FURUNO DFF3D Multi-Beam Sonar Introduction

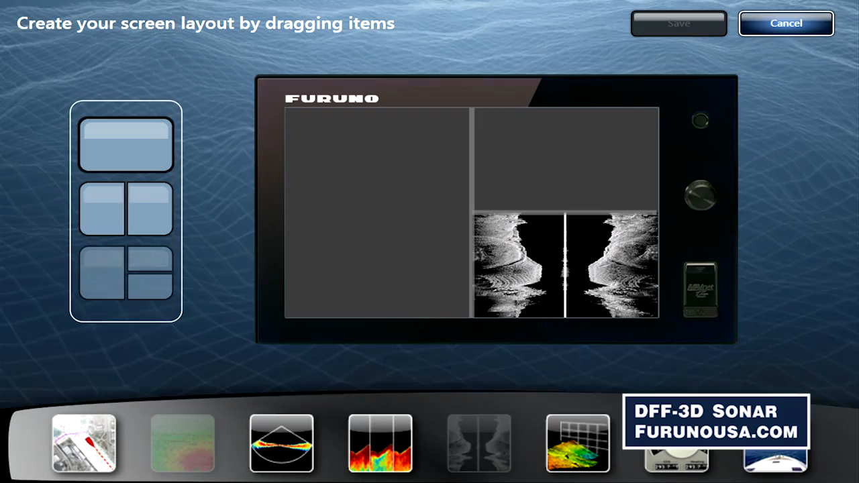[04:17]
So, and that includes the transducer and the stabilization and the black box, and you just plug it in.